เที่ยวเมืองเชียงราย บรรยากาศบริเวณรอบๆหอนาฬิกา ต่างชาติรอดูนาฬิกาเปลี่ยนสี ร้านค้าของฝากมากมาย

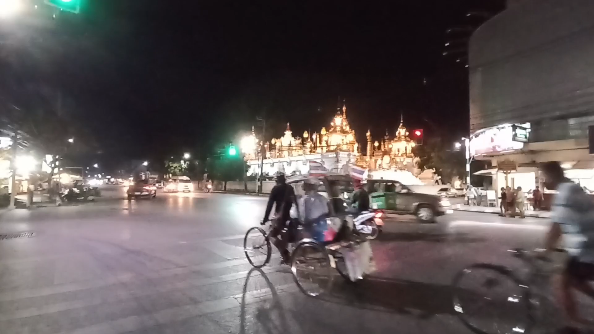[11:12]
กำลังนั่งรถสำร้อเที่ยวตัดกับบาทมิ่งเมือง สวยงามมากเลยจ้ะสวยงามมากบัญากาศยำข้ำคืนเมืองเชียงรายอากาศเย็นสบายต่างชาติก็ชอบนะเนี่ย ที่ต่างชาติไม่มีอย่างนี้หรอก